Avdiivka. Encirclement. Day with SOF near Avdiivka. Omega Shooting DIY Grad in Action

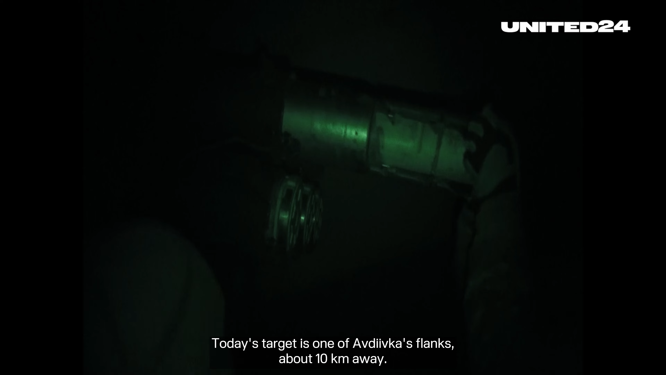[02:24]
Today's target is one of Avdiyevka's flanks, about 10 kilometers away.
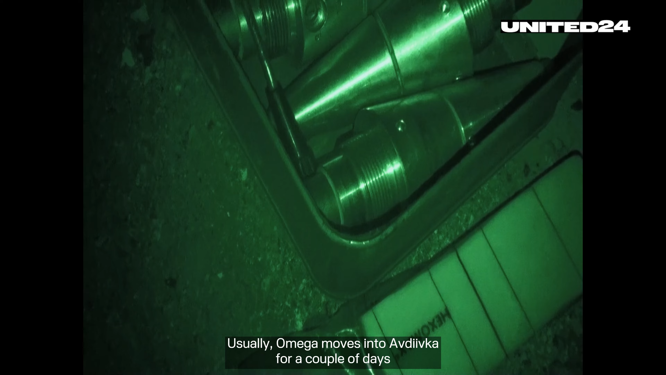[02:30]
Usually, Omega moves into Avdiyevka for a couple of days and works there with mortar launchers, drones or other equipment.